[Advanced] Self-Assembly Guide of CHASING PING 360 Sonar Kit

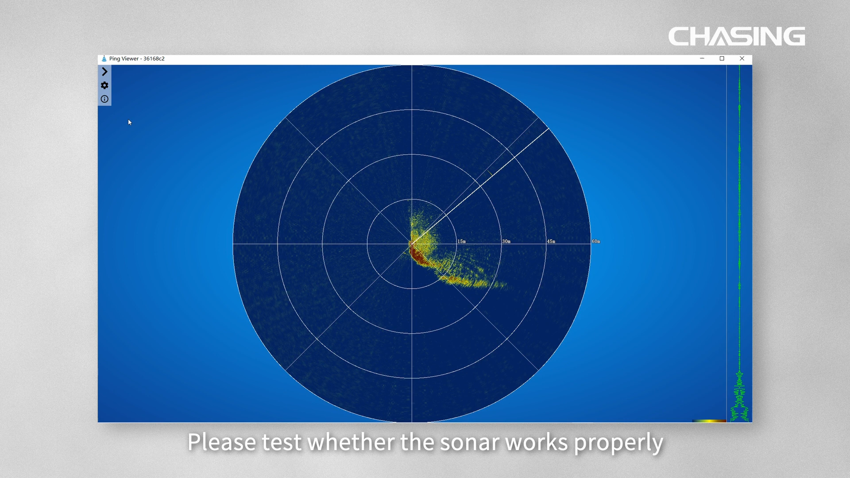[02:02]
Finally, please test whether the sonar works properly. After replacement.